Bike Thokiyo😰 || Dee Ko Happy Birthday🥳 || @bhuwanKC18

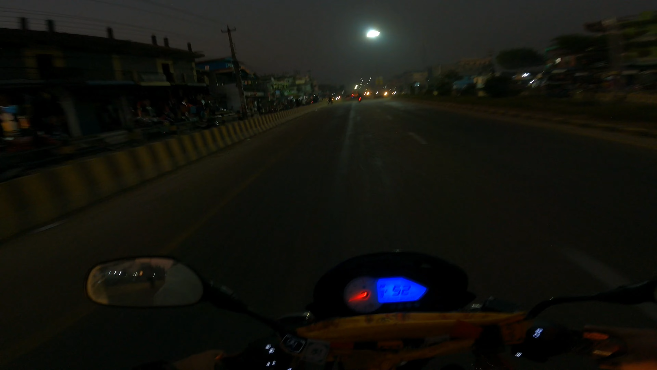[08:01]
अनि गाइज अब भोलिदेखि चाहिँ यहाँ पुरै बन्द गर्नु ला रहेछ, भोलिभन्दा पनि यो भ्लग आउँछ चाहिँ त्यति बेला बन्द भइसकेको हुन्छ यता। तर लाइटहरू चाहिँ दामी देख्छ क्या अहिले खिच्यो भने, अलिक गाडीहरू धेरै भयो भने।